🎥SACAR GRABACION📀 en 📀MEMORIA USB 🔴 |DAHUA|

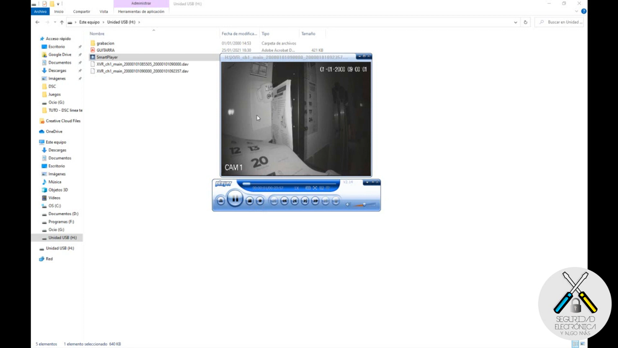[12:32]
que hemos grabado la cámara 1 a cama 2 no la hemos grabado vale pero igual la con la cámara 2 sería igualmente habrá que seleccionar la página no me da yo cuenta y no he seleccionado la cámara 2 solamente he seleccionado la cámara 1 pero ya han visto que hemos grabado pues vamos a ver que minimizar si no me cuenta vamos a ver